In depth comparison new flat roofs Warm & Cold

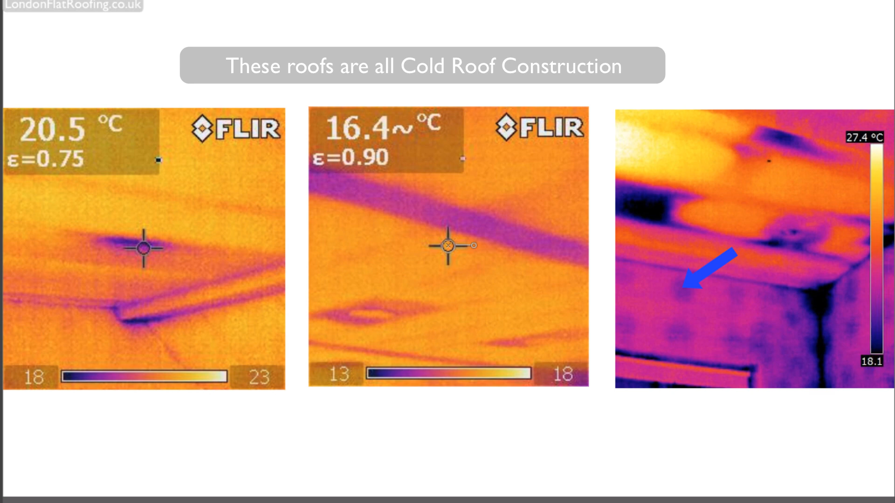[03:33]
Where it's big and black, there's no insulation. I know we're not talking about walls. If you look at the walls, you can see the walls are dry lined. And you can see that the dry lining has been stuck onto the walls using adhesive and that is bridging the thermal element of the wall. You can also see there's a problem in the corner where it's very black.
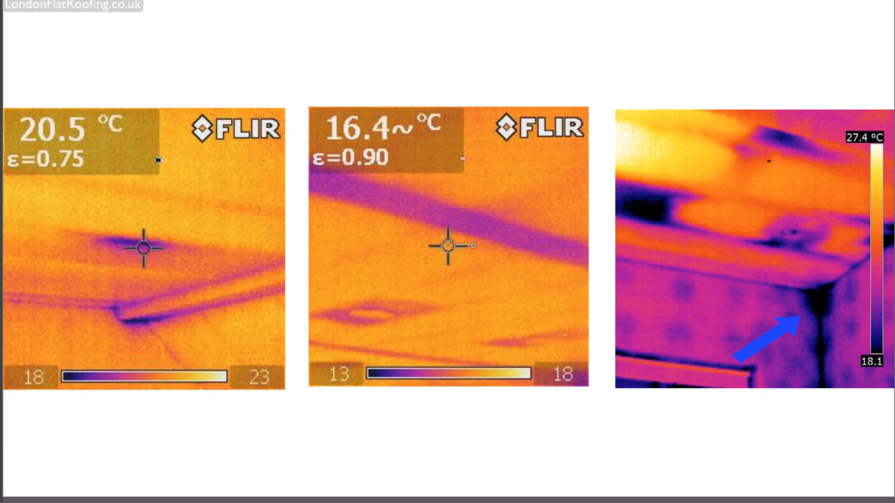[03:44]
Now, the reason you've got so many problems here is that the insulation in these
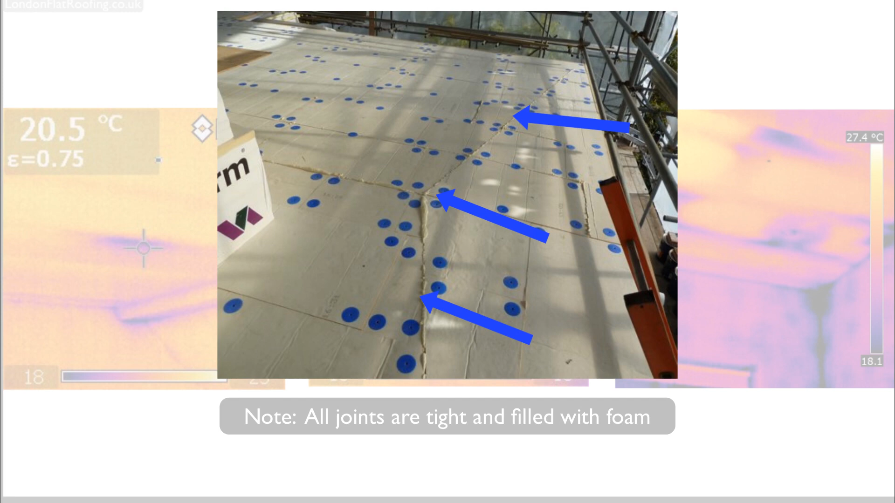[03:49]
On screen: spot 20.5°C
roofs has not been put over the top of the roof, i.e. a warm roof construction.
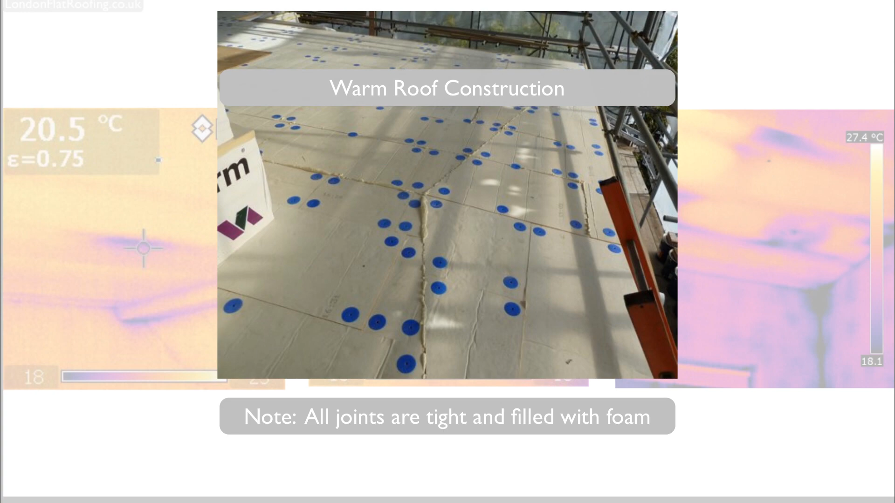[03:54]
On screen: spot 20.5°C, scale top 27.4°C
The insulation has been put between the joists.
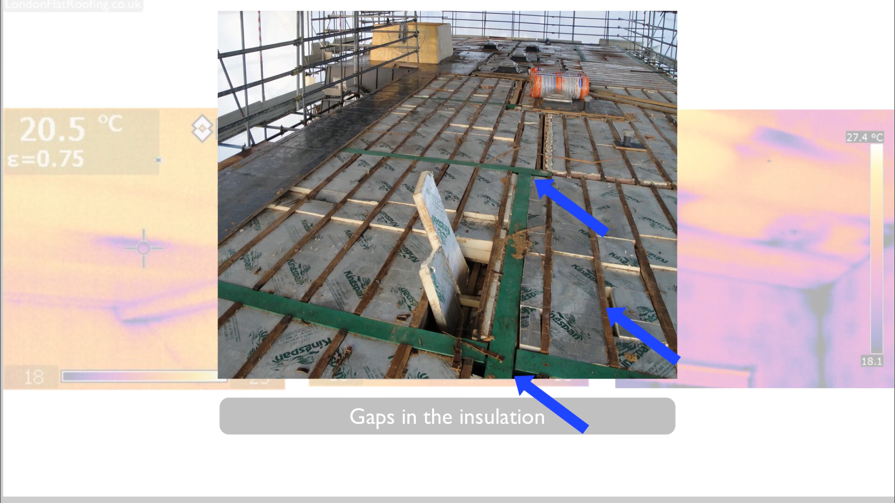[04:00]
On screen: spot 20.5°C, scale top 27.4°C
That is difficult and the difficulties are shown here. The insulation hasn't been fitted well. It hasn't been fitted tight. And because it's put between the joists, you've got thermal bridging. So this tells us that if you put insulation over the top as a continuous quilt or a continuous layer, you will stop more thermal bridging than if you try and put it between.
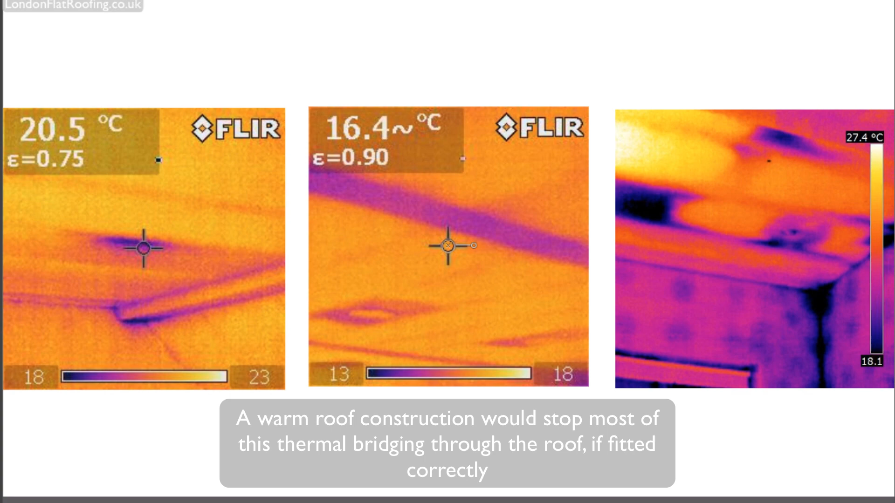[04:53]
a slight change of temperature. But it's so minute. I don't really want to get into the cameras. That's for another video. But this just gives you an idea. Just look how bad some of this thermal bridging is.
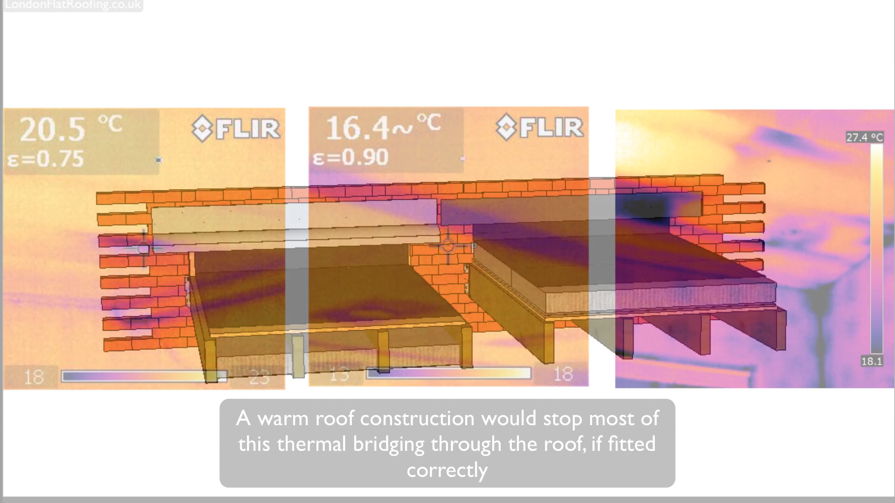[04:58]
And this is a loss of energy. So if we move back over to our two models side by side,
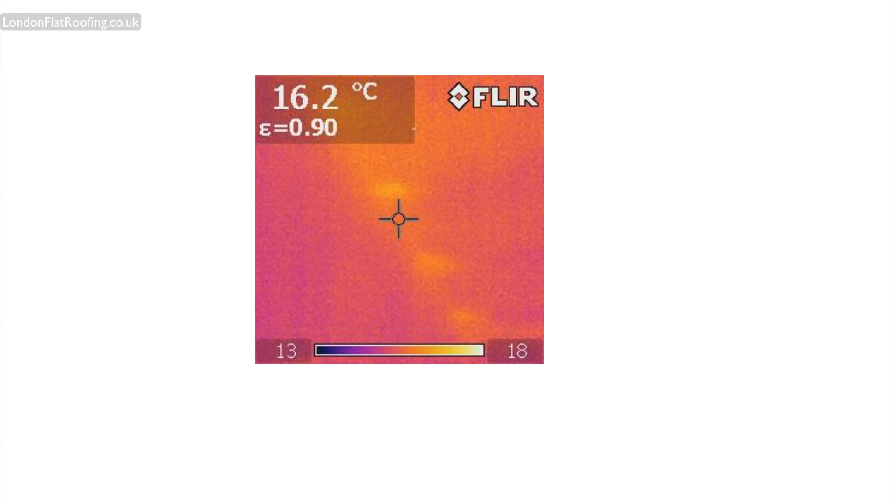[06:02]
On screen: spot 16.2°C
you can see the heat being transferred through from the roof above into the roof below. And this heat is going through the shoe that is at the end of the joist. And of course, when this gets cold, this is going to work the other way around and you're going to get lots of heat from the room to the outside. This just wouldn't happen with a warm roof.